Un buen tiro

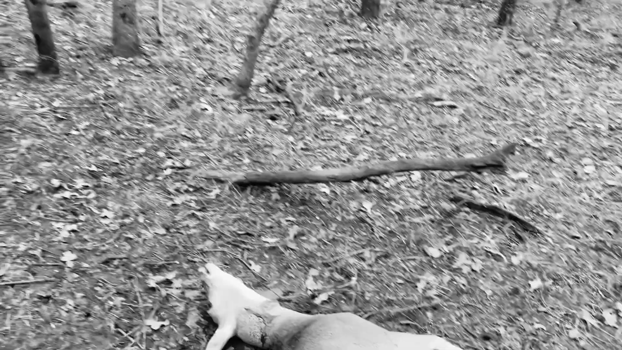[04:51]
Ahí está, miren. Truquito la oreja, le entró el tiro.